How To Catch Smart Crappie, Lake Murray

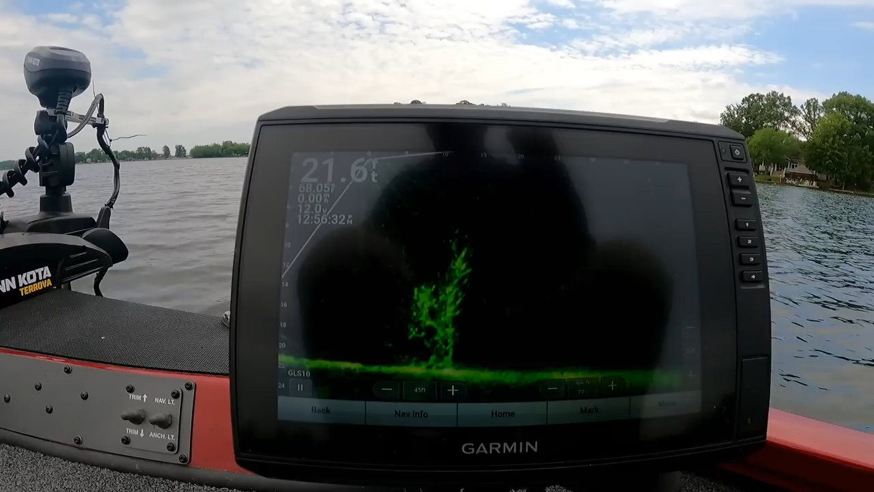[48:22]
Let's try that again. Right out there. Right there. You see that tree right there? Crappies just moved off of it. Gee, did my mother. Crappies has left. They left. I spooked them. We got on top of them. There they are. They're right over there to the side. They just ain't biting.
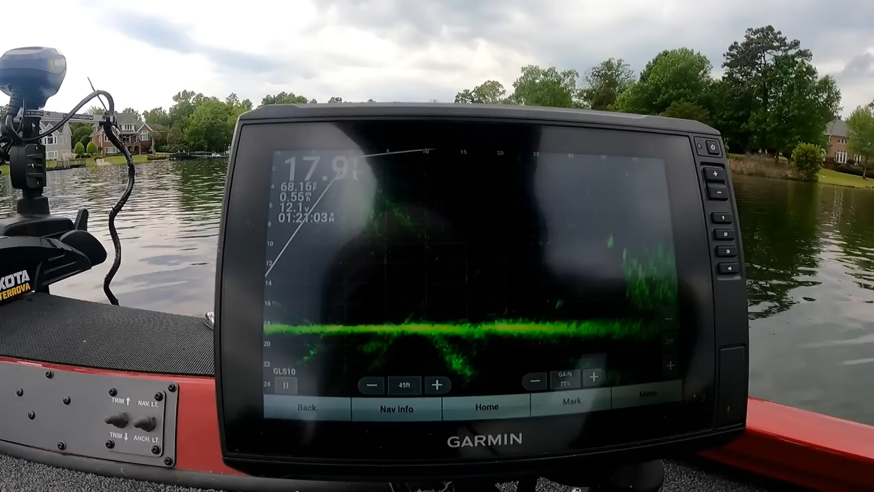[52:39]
Ready to come in sight right there. Right ahead of me. See him coming in the picture? It's on the right side. That's 45 foot away. Let's see if we can throw that far. Might can not, and the wind ain't blowing. Got a couple fish on it. Ain't many though. I don't see as many on this one. Couple.
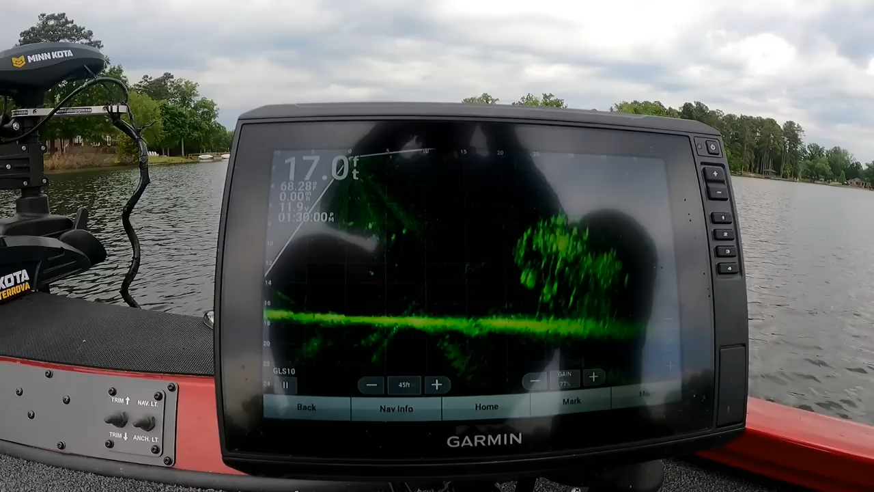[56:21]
On screen: depth 17.0 ft
Might be 25 and you catch two. And then they quit. That's what happens every place I go. Right there they are. Right out of there. Out of there.